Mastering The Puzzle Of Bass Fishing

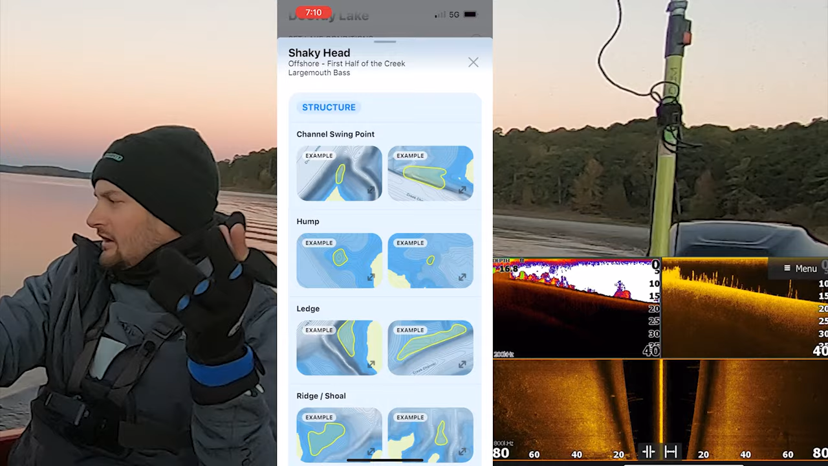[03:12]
um pick a bait that you like a style fishing you like or if there's something you want to practice one thing near the bottom of it that's down there is old spoon yep that's what i like okay so that's not a very effective and easy technique but it's there for the fall of course it says look at your bait fish first then find your cover as rock um but that might be something we might try today uh the shaky head is an easy get on this lake as you know um man
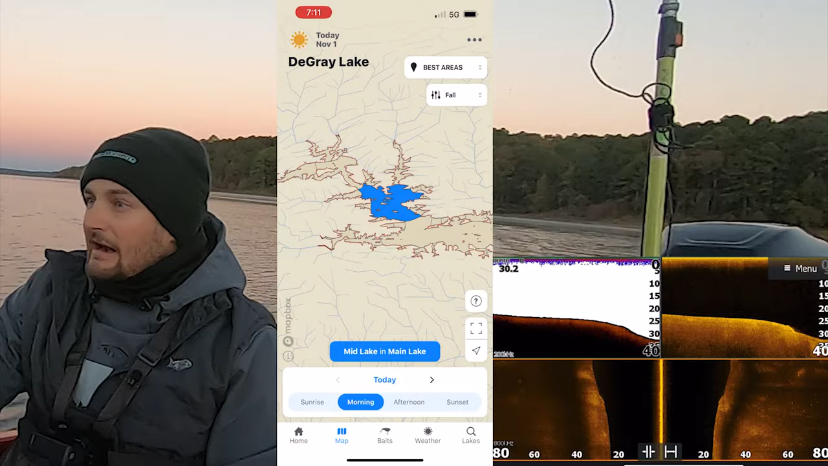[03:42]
i really should i don't know if i like now guys should hey that that little divot right there creek channel okay um just back here gripping around but guys you're just gonna
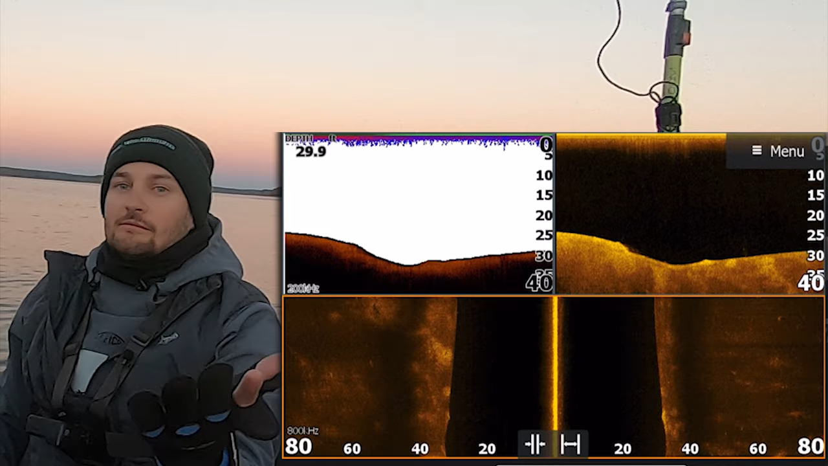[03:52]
stay with me today i'm gonna show my screen just so you can kind of see we can coach up talk through this
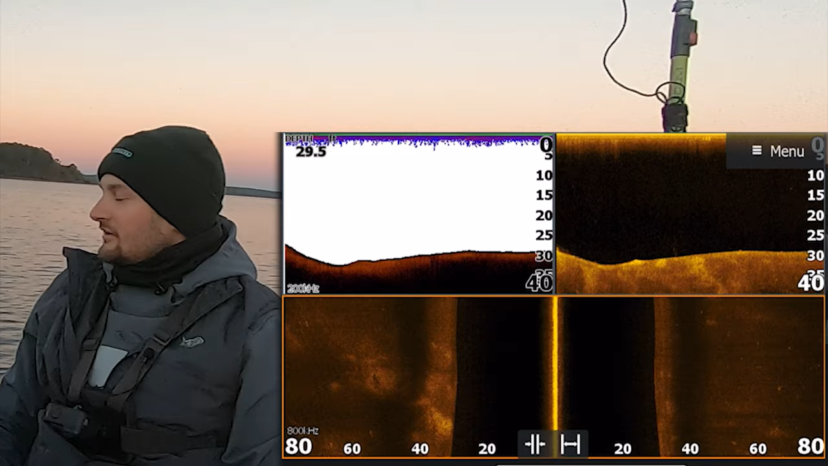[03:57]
uh i gotta i'm gonna try to film a couple things today but my number one goal today
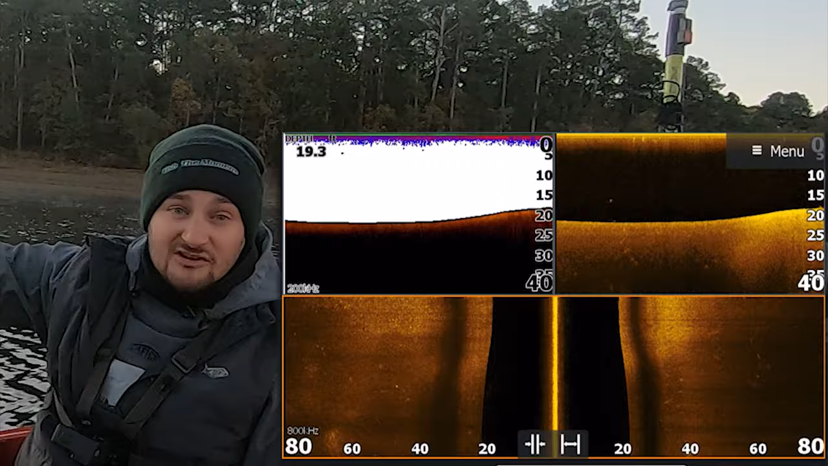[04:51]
fishing back here back in the day too guys like literally bank fishing caught fish all back here so i'm just gonna come back here and graphing looking at it now kind of just what i know but there's no bait or fish back
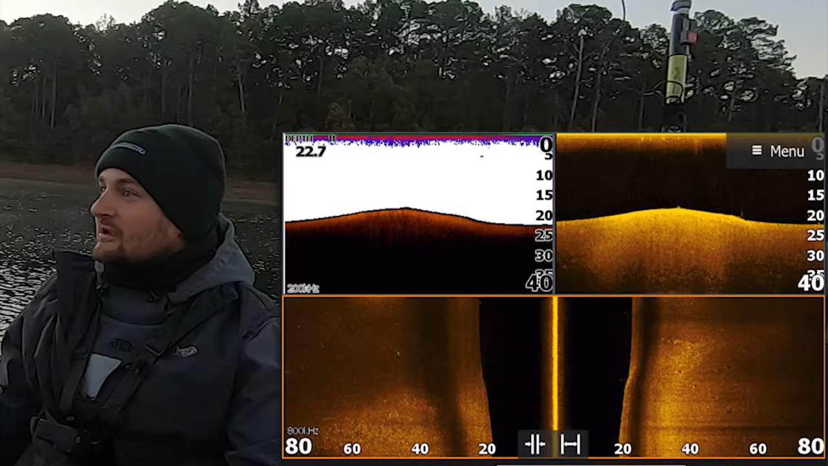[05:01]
here right now all right so appreciate it guys stay tuned let's go i'm gonna go ahead and move let's go to the next spot
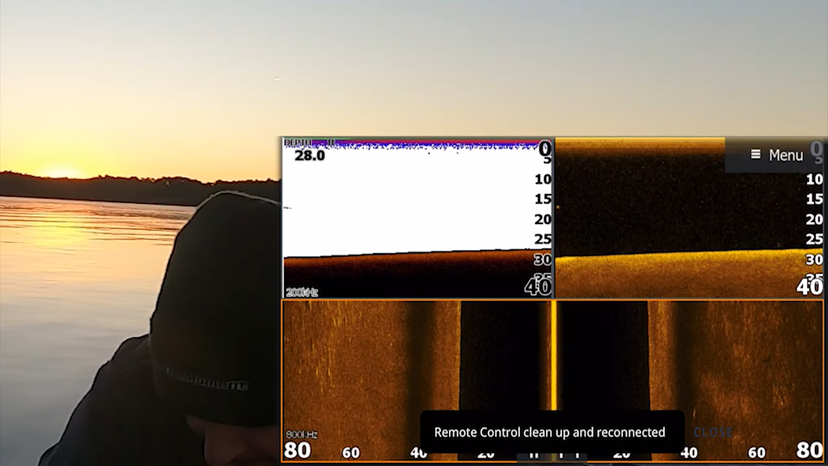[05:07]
test test test test test test okay guys hopefully my mic might not have worked there if it didn't sign her out but we just moved up here kind of the mouth i was picking some rounded points i think there's some drains kind of on both sides and uh you see right there there's some rock
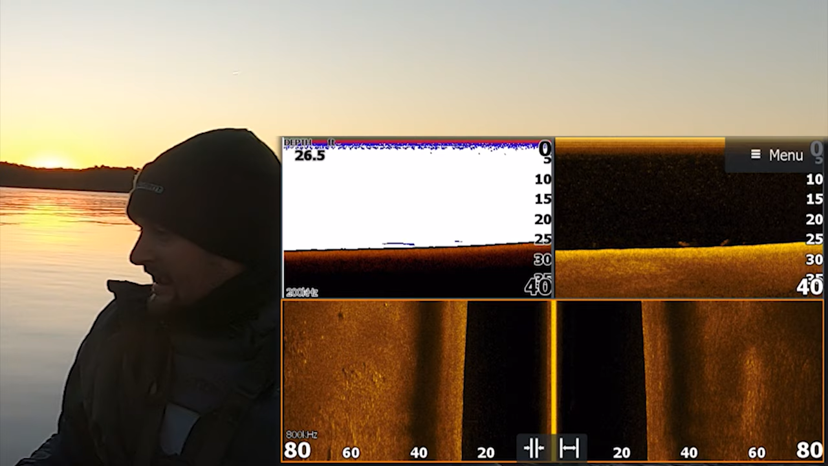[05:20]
a little bit of rock which i like i kind of oh there goes some deer pretty deer um says it's not connected
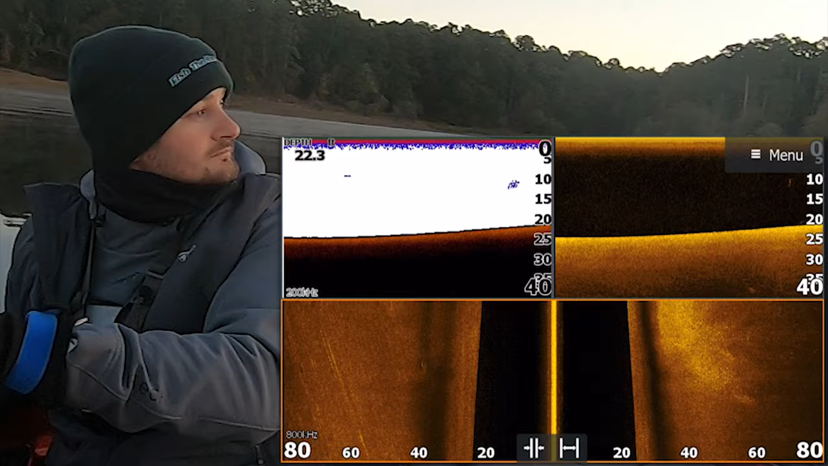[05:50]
we're just gonna roll hopefully y'all hear this well uh but guys i'm uh there's some grass right there one thing about this lake there's a lot of brush when the grass died um
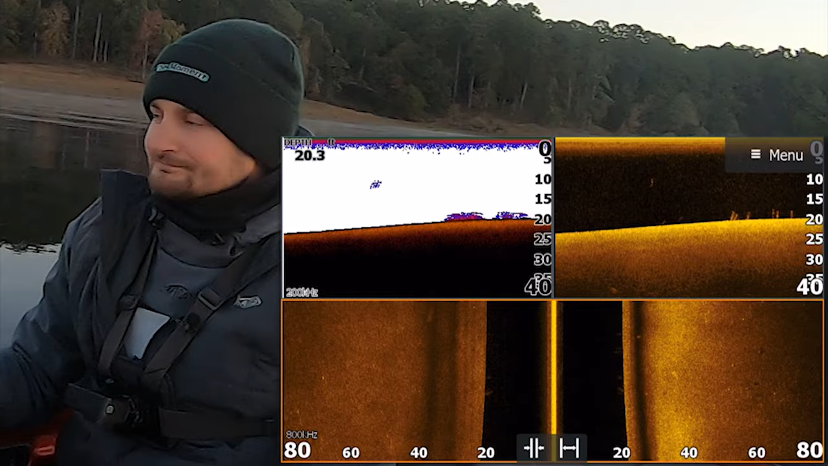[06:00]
when the grass died a lot of people complained brush and and these guys know what they're doing with brush um and i just really don't want to fish brush piles
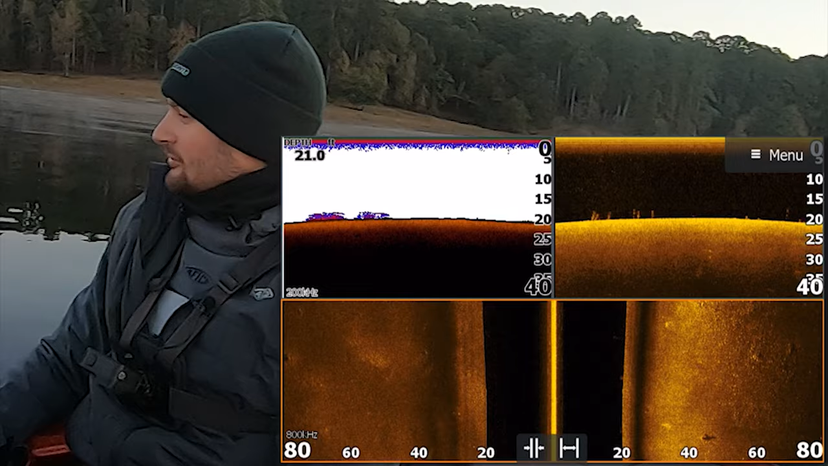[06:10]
because everybody fishes brush piles i want to kind of find that little needle in the haystack like looking for little rock spots right now i'm not even really seeing anything though um
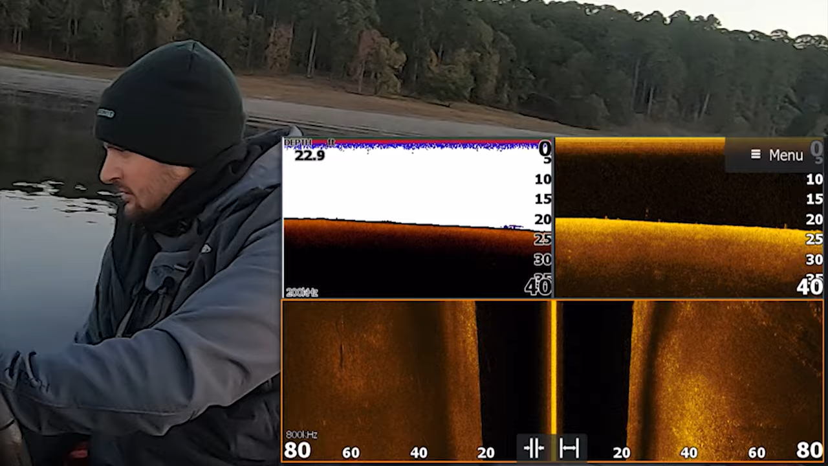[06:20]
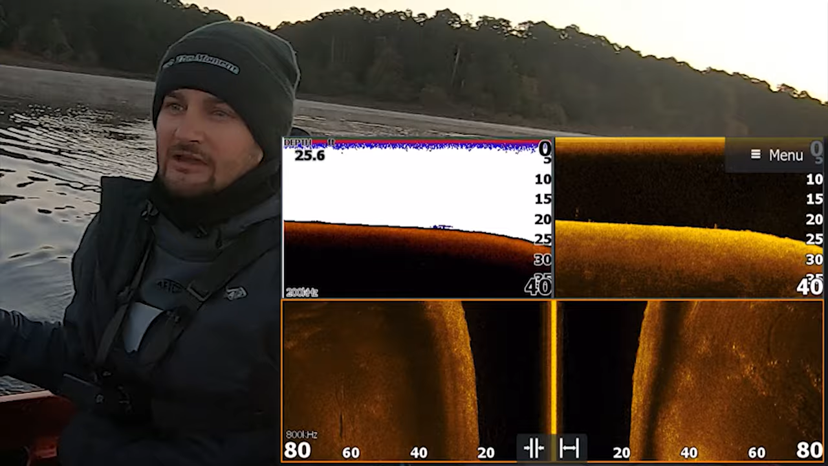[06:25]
i've not seen a bait ball yet though that's one thing about bigger lakes guys i just want you to see understand and i and i understand it these
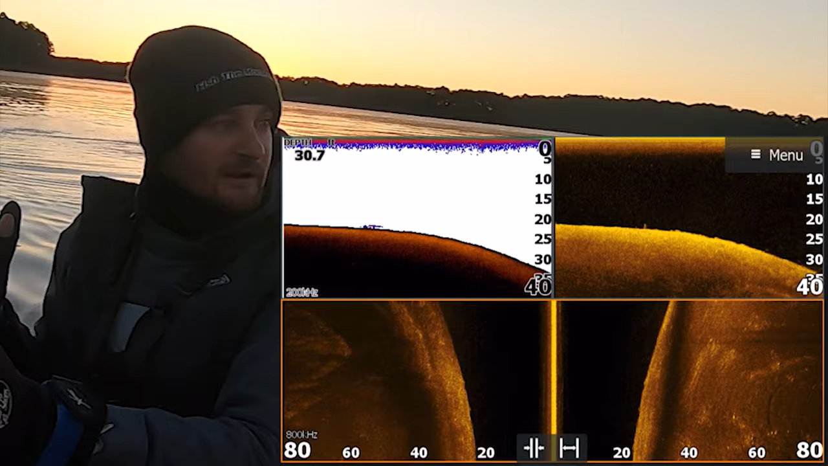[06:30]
bigger lakes it might be harder to find the bait but when you do uh of